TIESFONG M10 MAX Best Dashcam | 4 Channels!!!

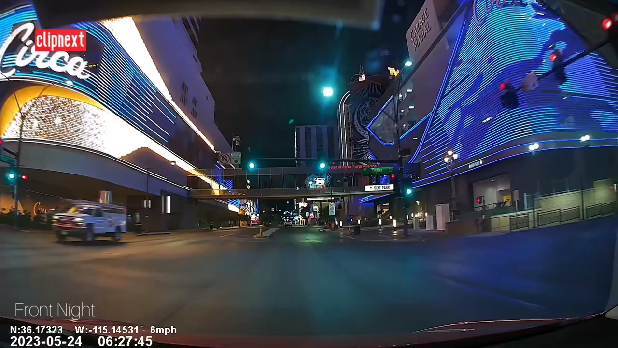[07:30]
and now here is the nighttime view of the front camera and you can see the sharpness and the colors and everything is pretty nice on this camera so it is pretty accurate now here is another angle of the city with this camera and you can see all the vibrant colors and everything and now here is the back camera which is also daytime
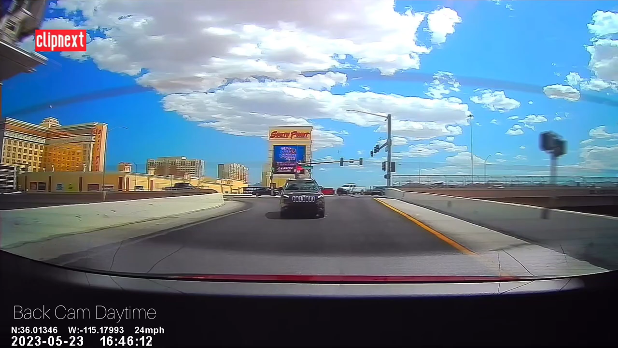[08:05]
you can see the clouds the sky everything is looking so good this is a very nice dash cam and here is the night view of the back camera
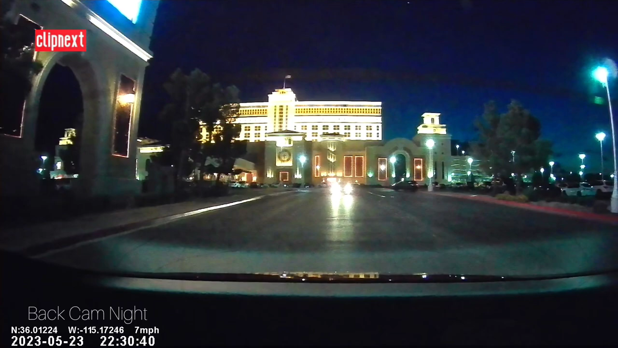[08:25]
which again the colors are looking pretty awesome and here is the inside view of the dash cam in daytime